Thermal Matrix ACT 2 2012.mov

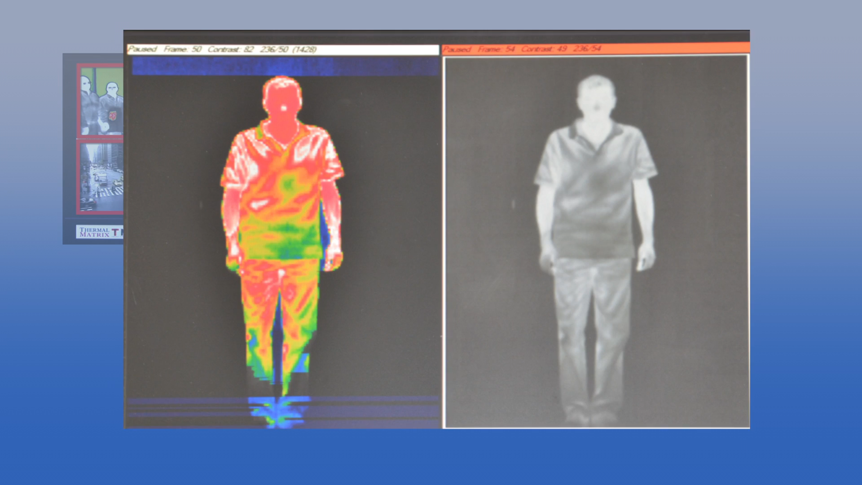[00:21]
And the nice thing is we're not only infrared sensors, now we're also mixing that with color sensors.
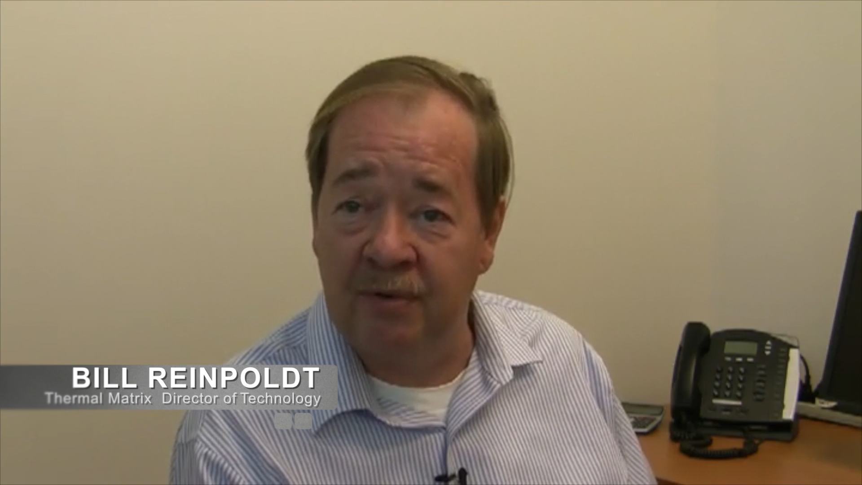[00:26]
And ACT-2 can simultaneously display views from multiple video sources off of a single sensor,
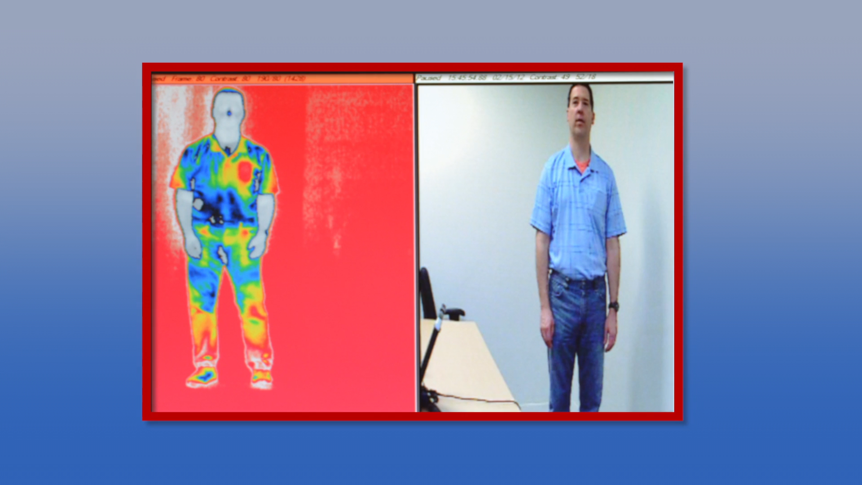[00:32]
giving you greater detection ability from your current infrared inventory.
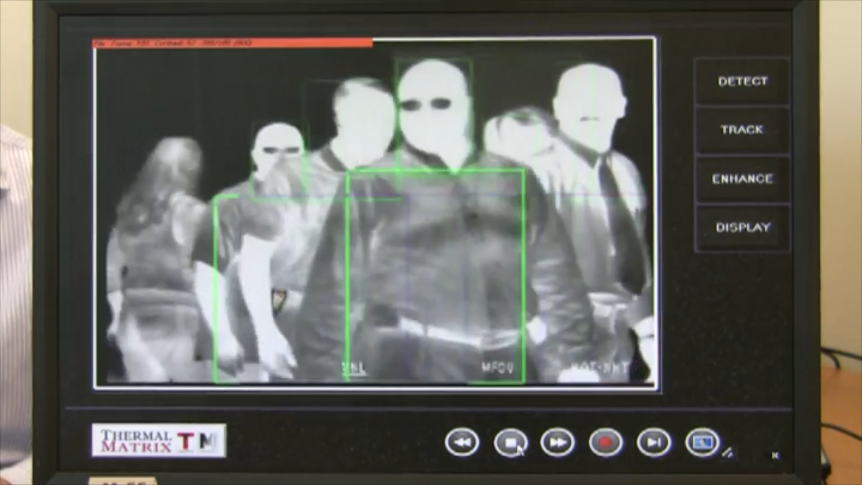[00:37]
ACT-2 also adds an audible alarm and automatic red box highlighting when a concealed object is revealed.
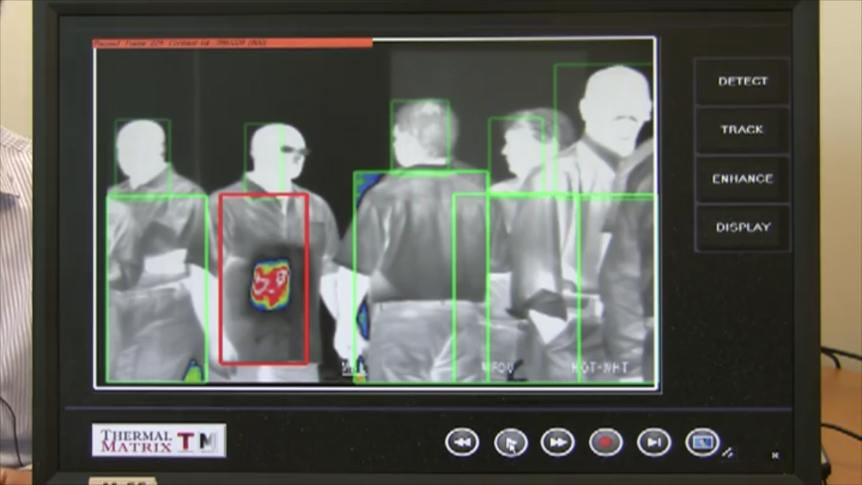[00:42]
Now we're using temporal processing to track the person and show you exactly the guy that is the suspect.